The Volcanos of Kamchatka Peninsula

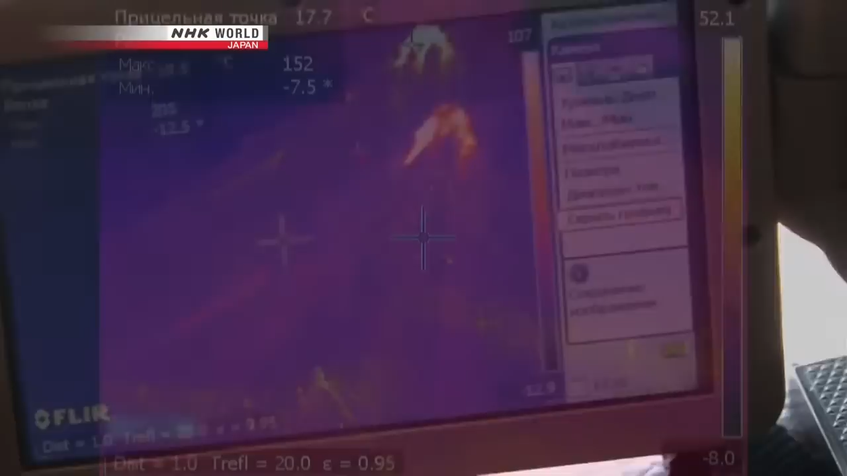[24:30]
On screen: spot 17.7°C
The temperature near the crater is over 500 degrees centigrade, as normal.
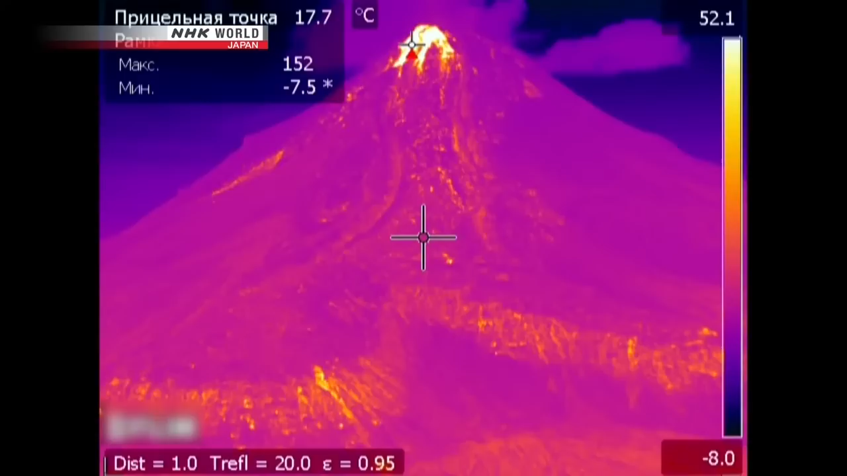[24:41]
On screen: spot 17.7°C
But it also reveals blistering heat sources at the end of the lava flow.
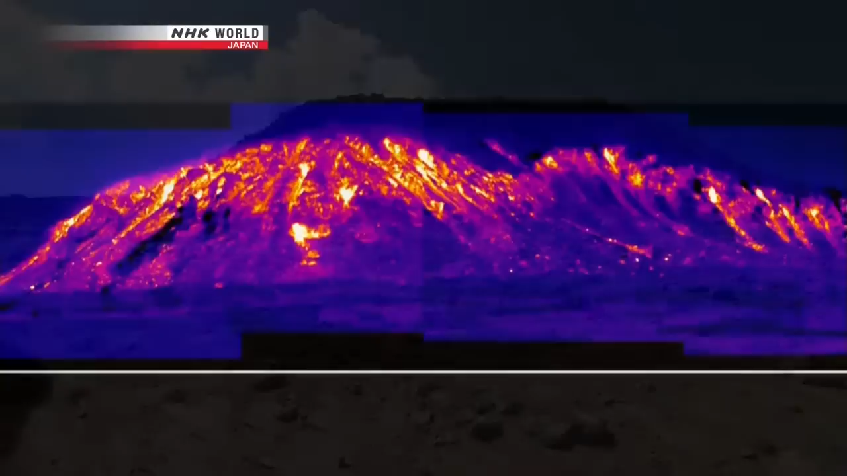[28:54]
The camera reveals that the hottest parts are at the top of the cliff, showing that lava is accumulating there.